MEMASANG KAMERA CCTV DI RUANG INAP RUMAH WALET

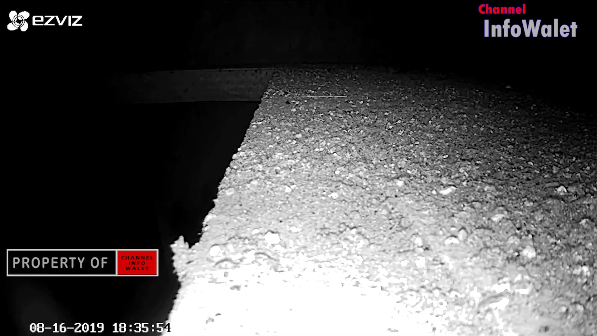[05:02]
jadi kamera CCTV ini memerlukan suatu koneksi
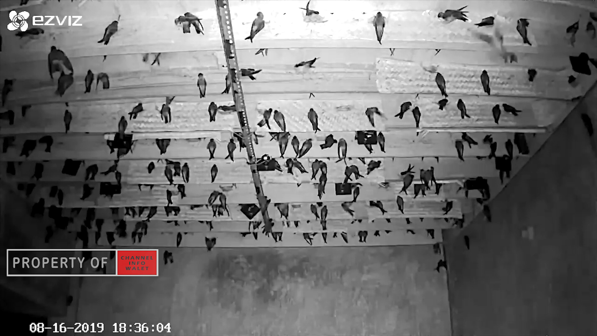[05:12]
data untuk bisa dilihat menggunakan HP Android namun apabila di dalam atau di lokasi rumah walet Anda tidak memiliki koneksi internet maka bisa bisa menggunakan memori memori penyimpanan untuk bisa dilihat hasil dari rekaman kamera CCTV ini
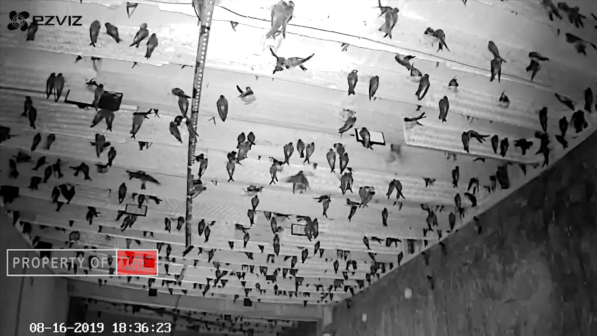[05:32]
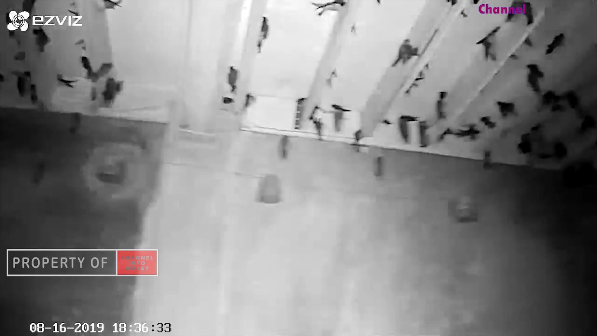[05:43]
inilah tampilan ketika burung walet sudah mulai masuk